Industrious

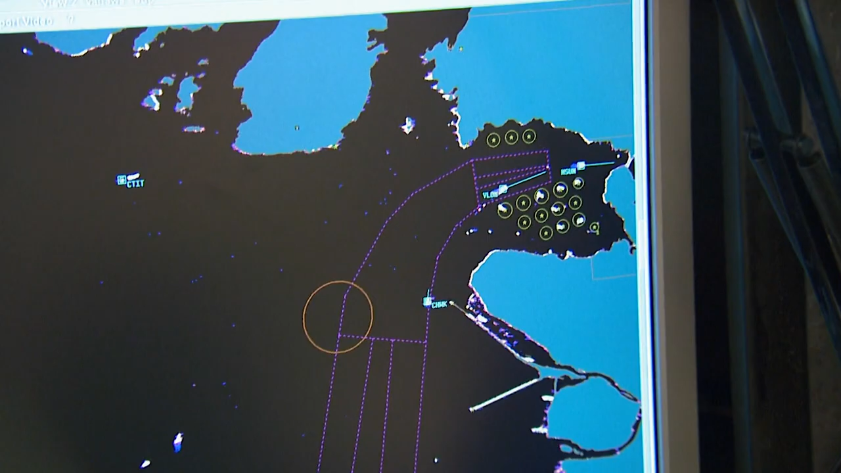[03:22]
they monitor with dozens of cameras and radar stations that cover every inch of the port.
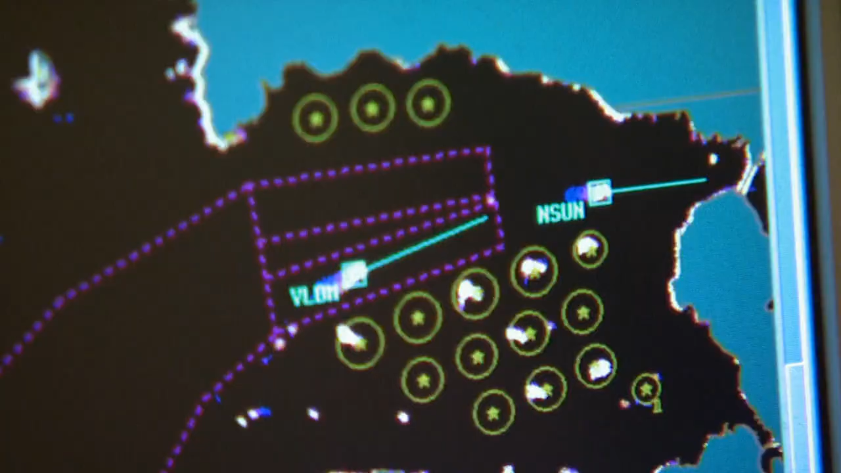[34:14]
Traffic to Volendam, 2 miles west.
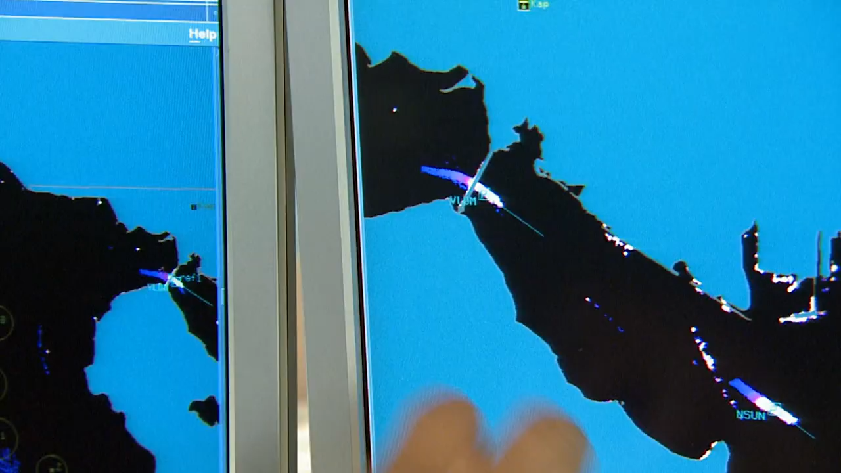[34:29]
Volendam will end up on the west side of Canada Place.